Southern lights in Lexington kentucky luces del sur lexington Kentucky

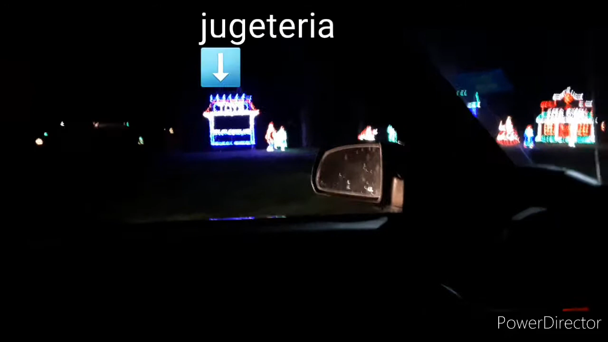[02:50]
Acá está un baile que están haciendo.
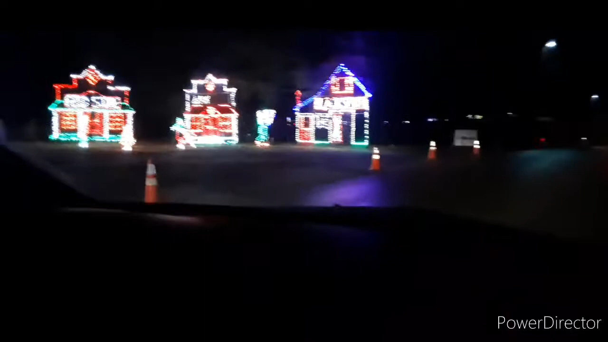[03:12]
Acá están una tienda de comida, un blacksmith. O sea, un blacksmith es a donde crean armas
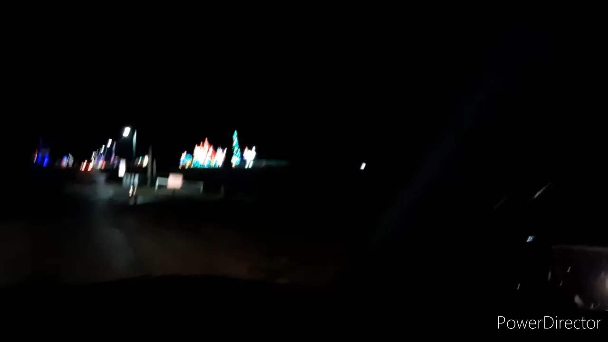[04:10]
There's also a tree. Hay un árbol ahí. And there's two elves putting presents.
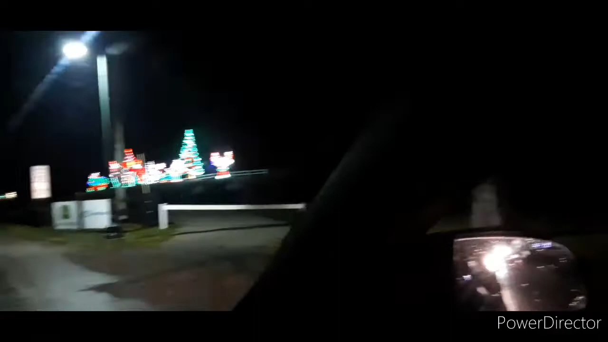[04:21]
Hay dos como personitas poniendo regalos. Dos personitas tratando de poner regalos.
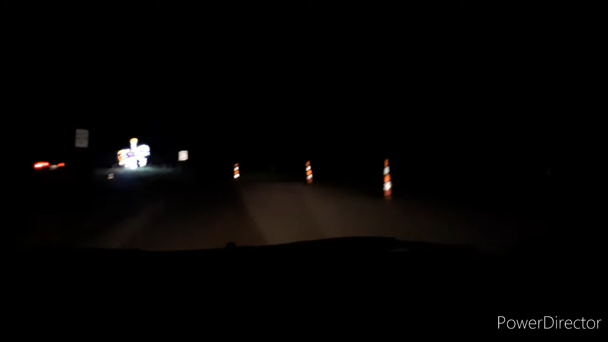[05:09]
Una persona encima de un caballo. No es una persona. ¿No es una persona? No, es como del carrusel. Es... Ajá. Oh.